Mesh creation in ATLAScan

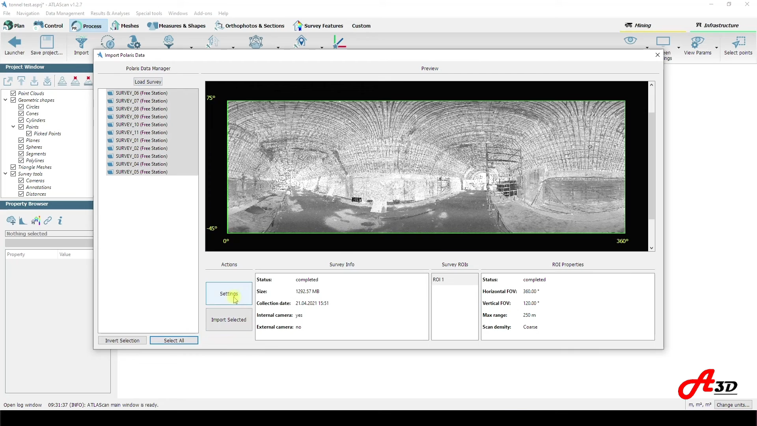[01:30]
and there are more import settings to choose.
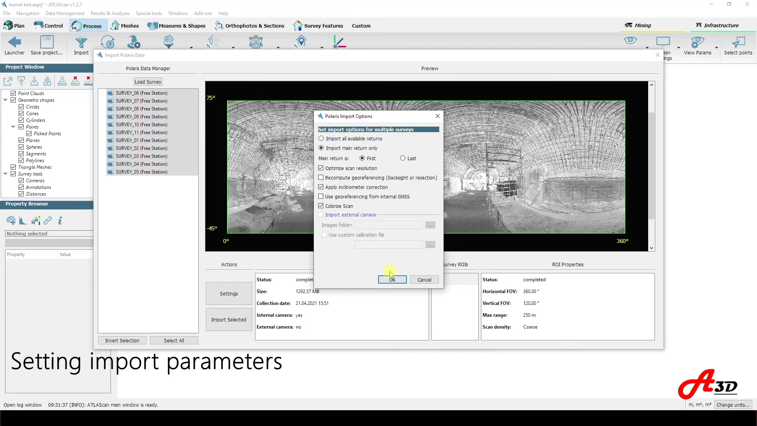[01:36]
In this particular case we choose the automatic process by setting up processing parameters done in advance because we had no GPS signal working underground.
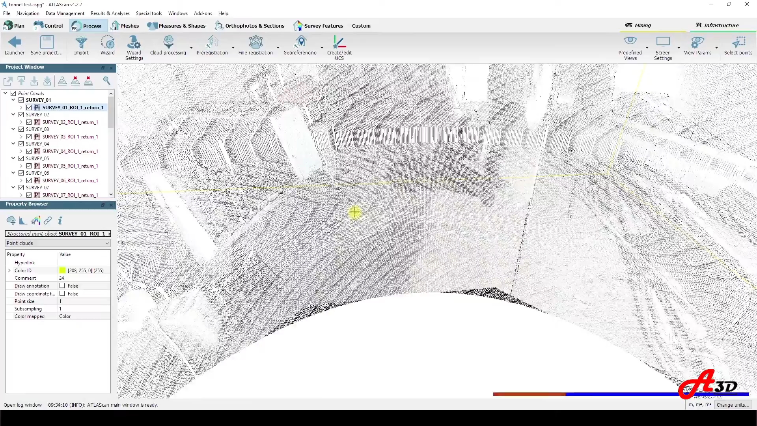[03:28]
Here we have gotten this correct point cloud in true colors.
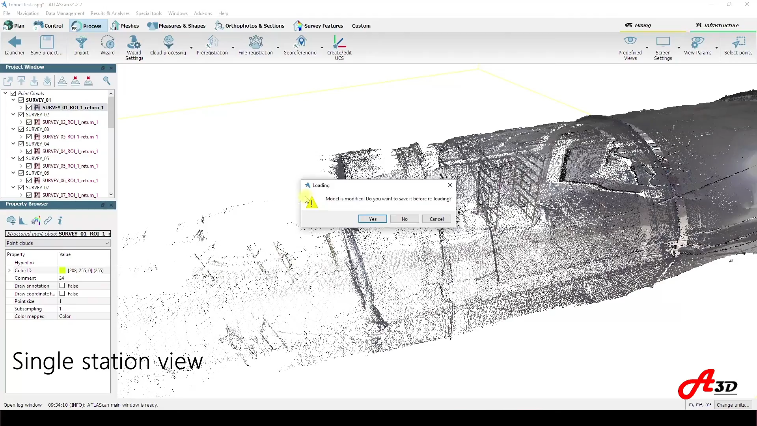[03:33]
The program deployed the scan stations in our space, stitching them together thanks to ICP registration.
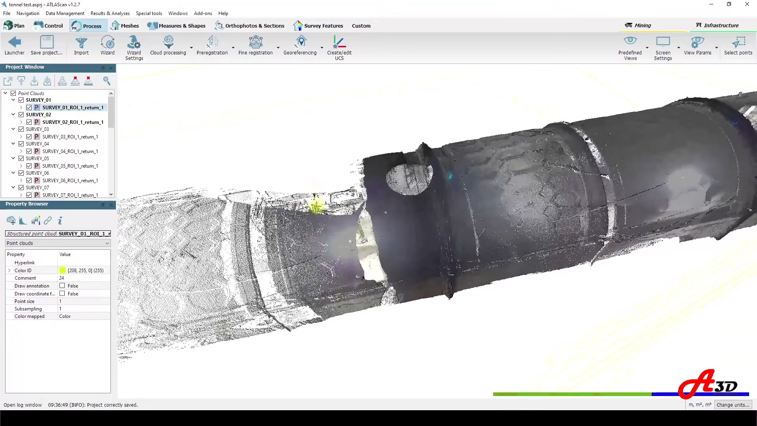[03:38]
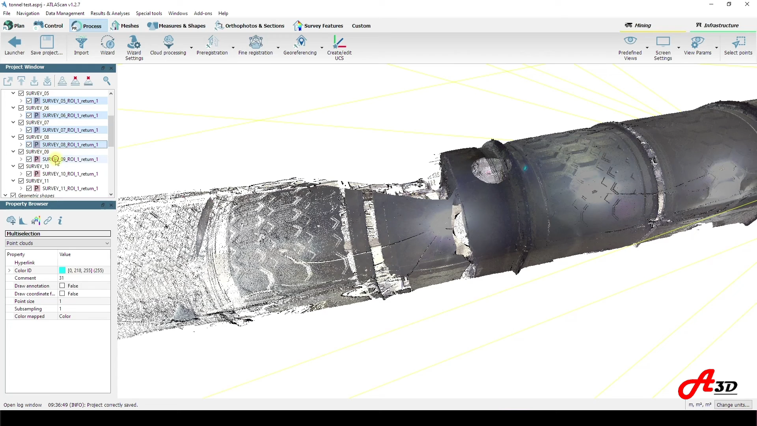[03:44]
Well, at this stage we need to control the point cloud accuracy and its input.
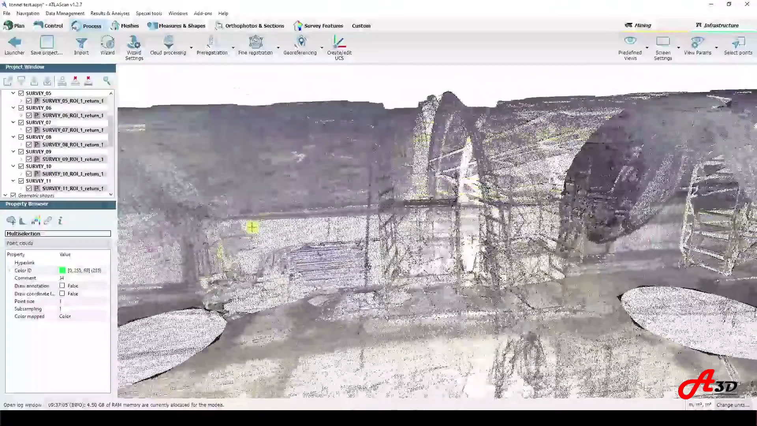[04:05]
We can split the survey groups. We can split the survey groups. The first phase of the laser beam is used to prevent their mutual movements. In our case it is not needed, and let's curb the scan stations in a new group.
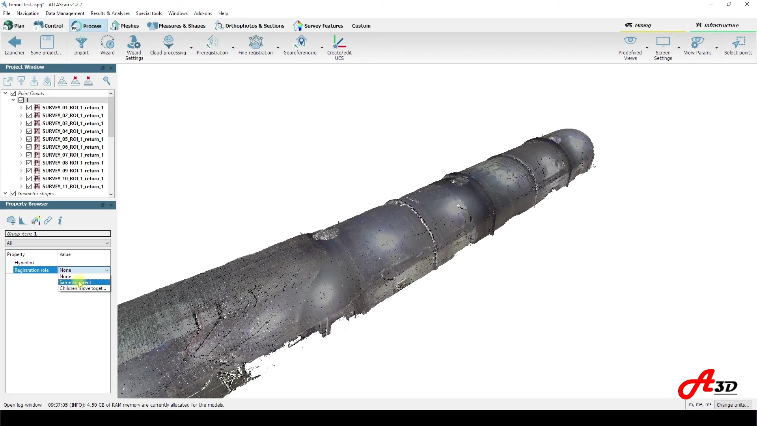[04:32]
Alright, in this window, in the properties we can select registration roles for scan stations of one group.
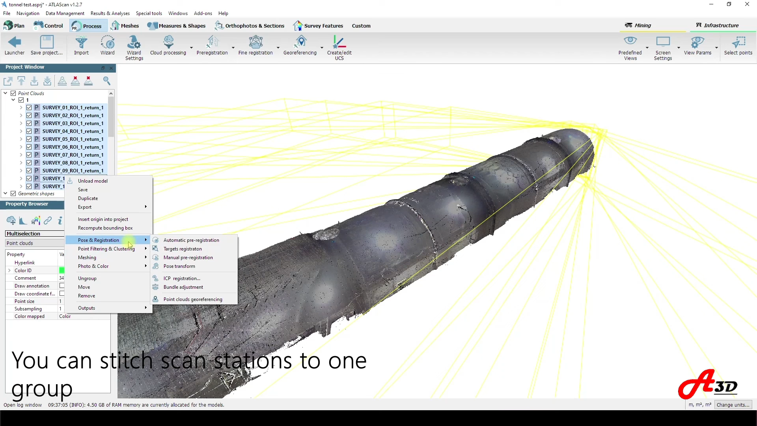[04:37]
Now we can launch bundle adjustment process and set parameters we need.
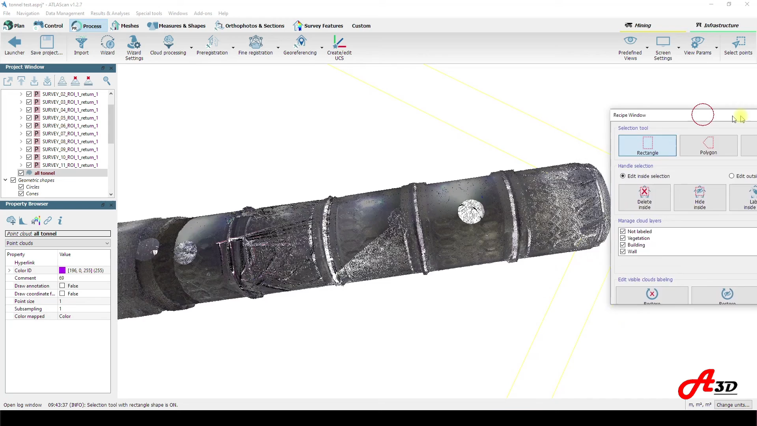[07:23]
We can define a polygon and height points inside and outside of or classify the area of interest with the possibility to restore the deleted or hidden sections.
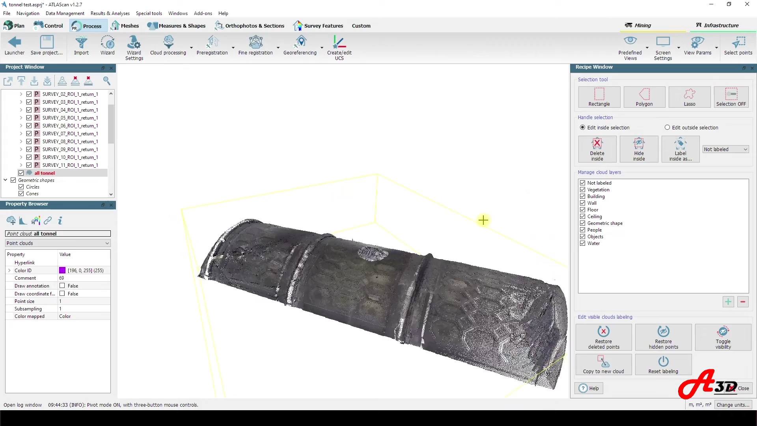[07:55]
There are several display options, for instance, perspective or ortho projection.
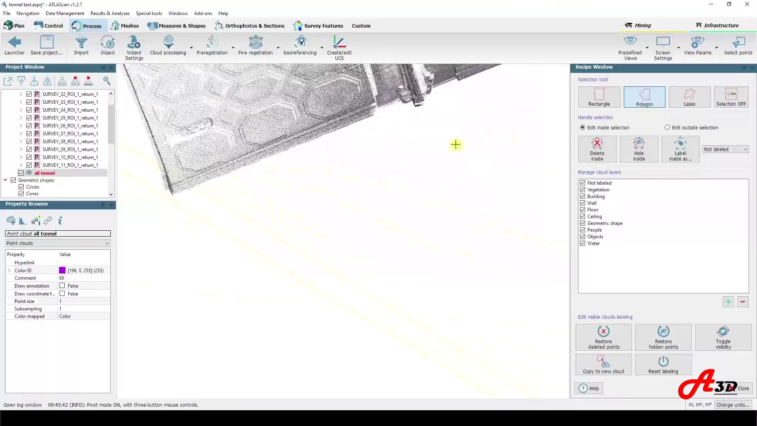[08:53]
As well as various color functions are offered such as inclination color reflectance or other.
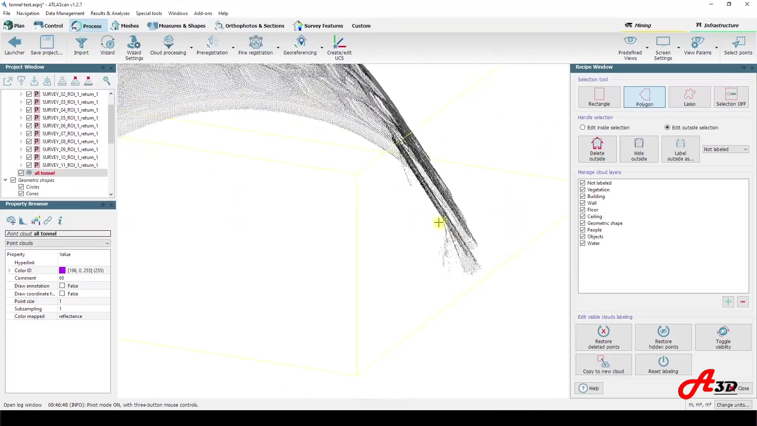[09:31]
So having selected the area of our interest and having noise filtered in manual mode,
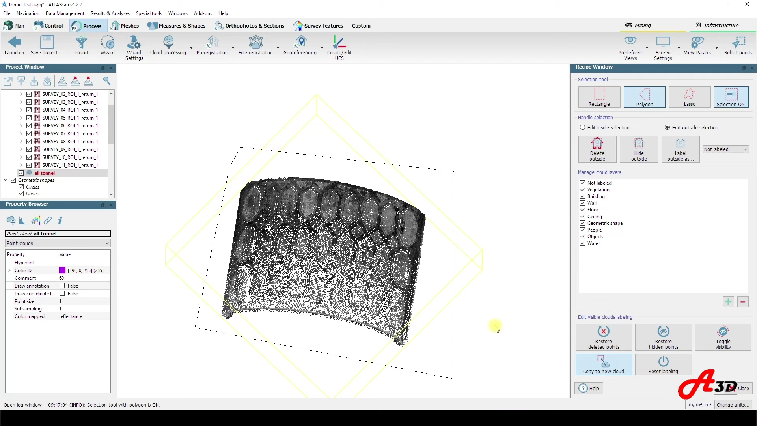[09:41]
let us copy it to a new cloud with the selected section we will work on furthermore.
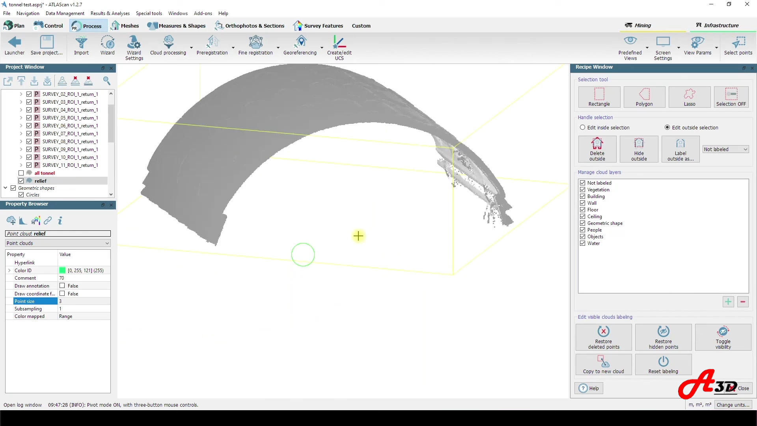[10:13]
step is to set the top of the screen. OK, now we go to the processing dialog to remove noise from our 3D model automatically.
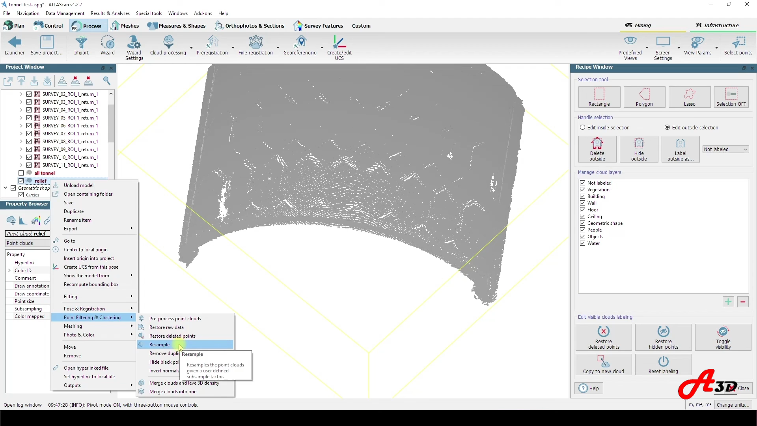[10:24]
For your choice, there are various types of algorithms for the filtering task.